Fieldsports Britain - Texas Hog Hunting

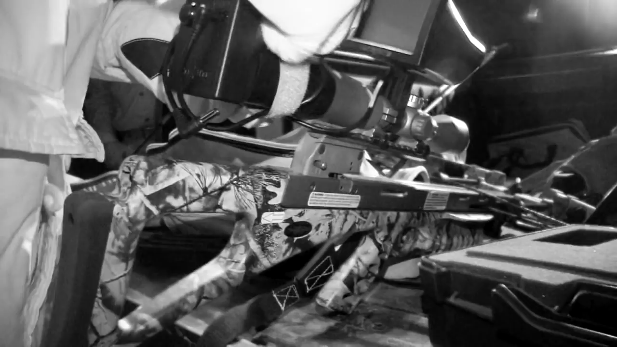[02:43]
I shoot a dart and crossbow. It's a Viper SS. It's a very, very good, very expensive crossbow.
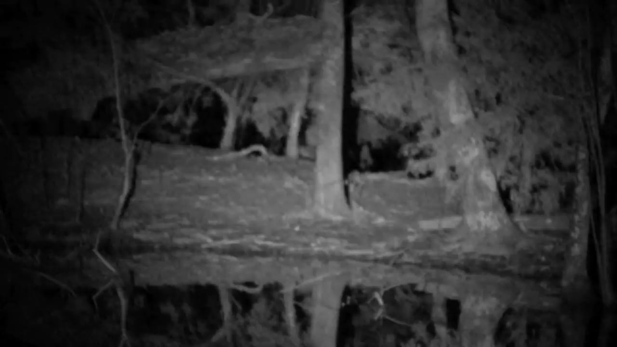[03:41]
The boar arrive right on cue.
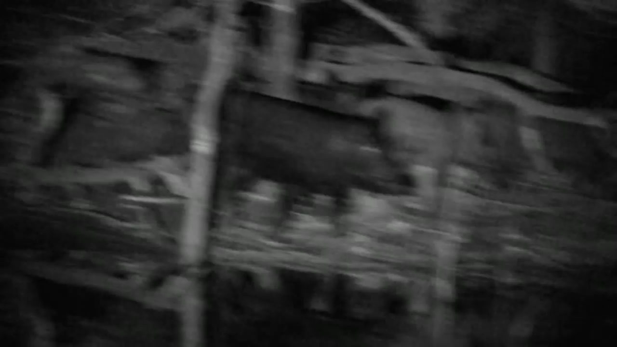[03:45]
They're aware that something isn't right, but Larry doesn't hesitate and goes for the large male at the front of the group.
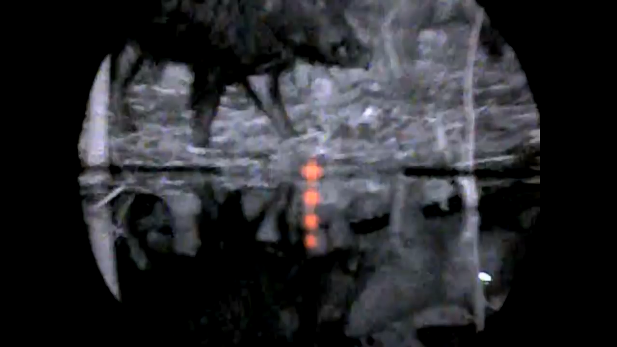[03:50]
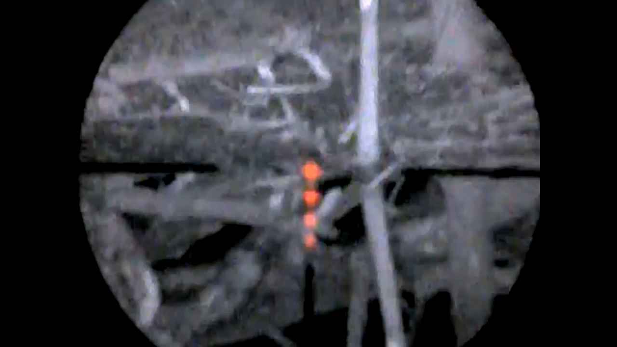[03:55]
The bolt lights up as it flies. Looked like a real good hit from where I was.
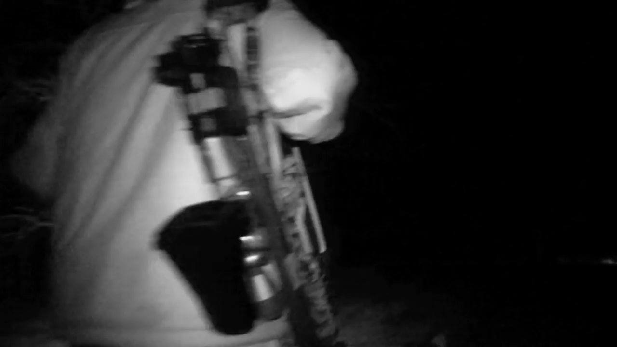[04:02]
He tracks the light given off by the end of the bolt, and we find our hog just a few yards beyond the cover. When I shot, he was at 32 yards.
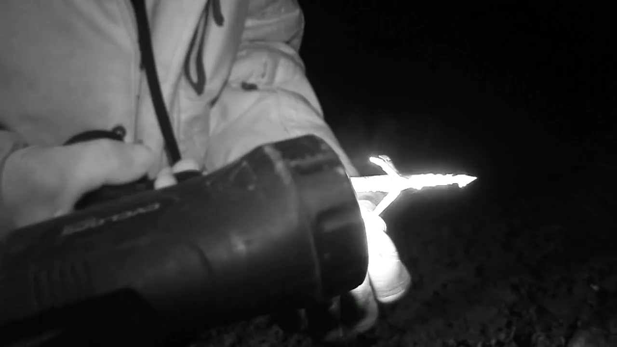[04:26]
That's the size of hole that puts in that hog's lungs.
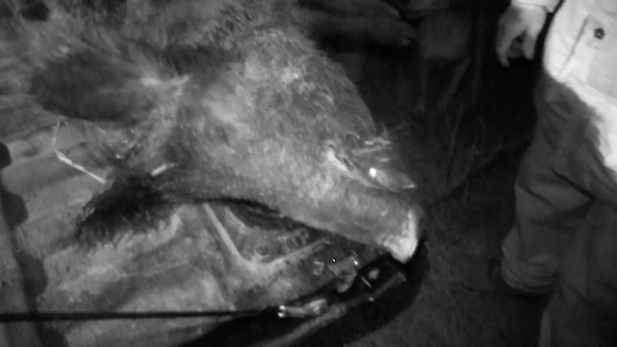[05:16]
It's still doing its job, and Larry loves it, especially when he's hunting hogs. Thank you, Larry. And if you want to find out more about the Nitesite range, go to nitesite.com.